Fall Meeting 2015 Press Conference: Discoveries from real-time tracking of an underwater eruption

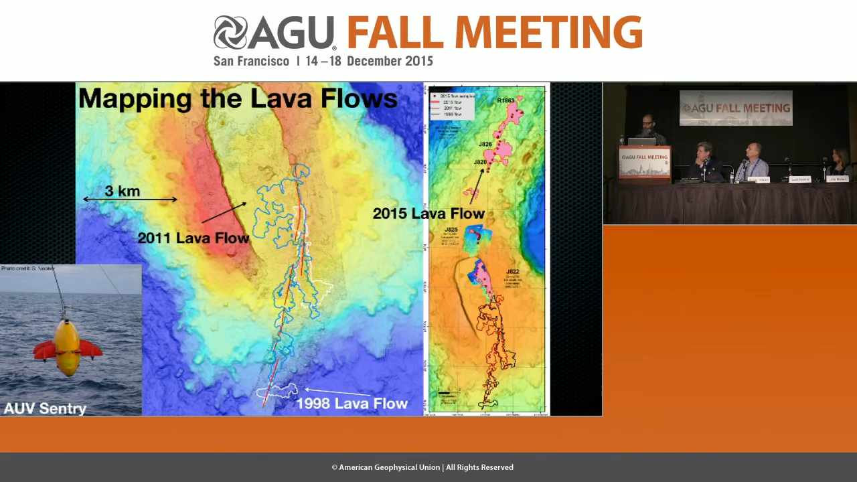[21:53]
But historically, most eruptions have occurred on the, the southern end, which is why you don't see the, the caldera wall on the southern end. It's been covered over by lava flows. And here's just an example from the 2011 eruption.
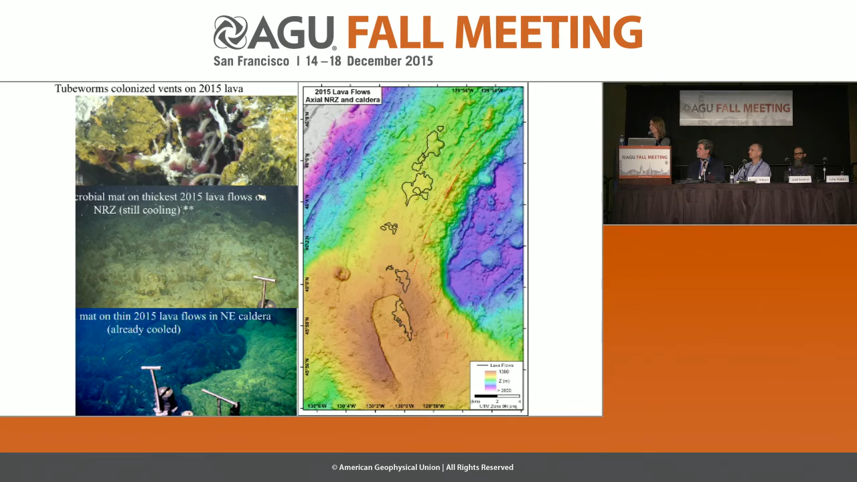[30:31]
These vents did not exist prior to the eruption. Yet as soon as the eruption occurred and flushed out the sub seafloor, we were able to sample these fluids and grow these organisms in the lab. On the cooler lavas, where there wasn't this thick microbial mat, we were not able to do that. So the reason eruptions are so interesting from my perspective is because they provide an access point to this really important habitat on our planet that we have a lot of trouble studying, and that is the sub seafloor.